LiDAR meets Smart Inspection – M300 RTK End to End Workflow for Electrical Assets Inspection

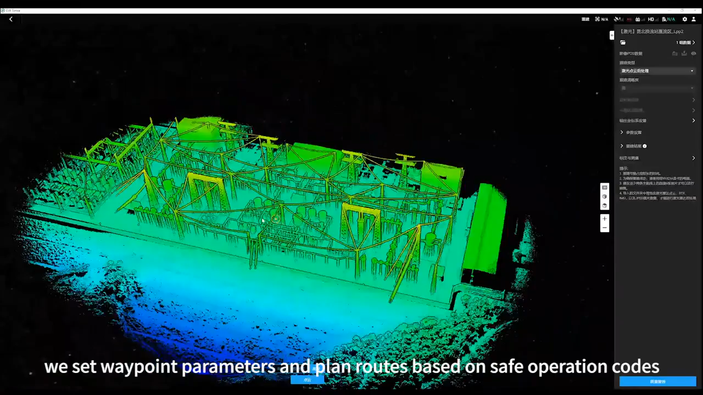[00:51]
we set waypoint parameters and plan the flight route based on the safety code.
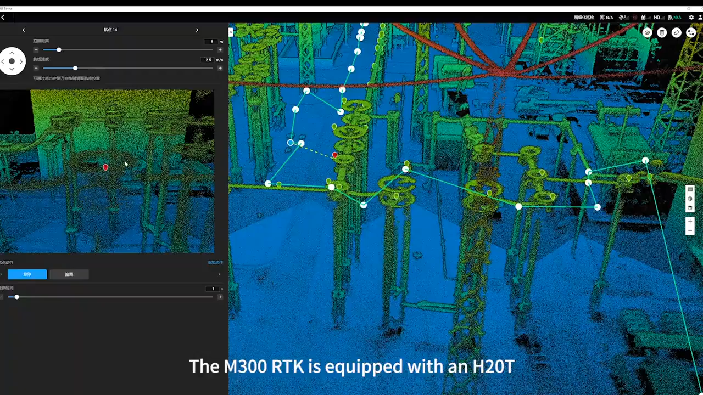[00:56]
The M300RTK is equipped with a XAMUS H20T, which enables one-touch automatic inspection and data collection.